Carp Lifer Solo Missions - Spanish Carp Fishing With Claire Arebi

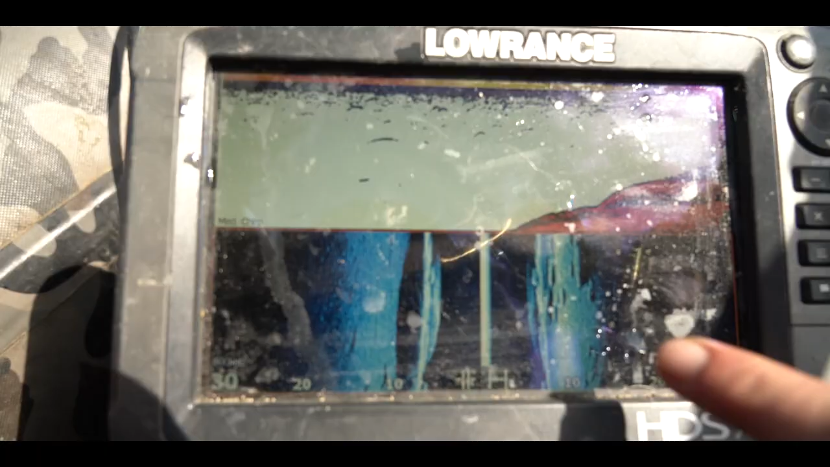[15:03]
You see them rocks on the echo, I'm going to literally drop my rod a metre in front on a nice sandy area.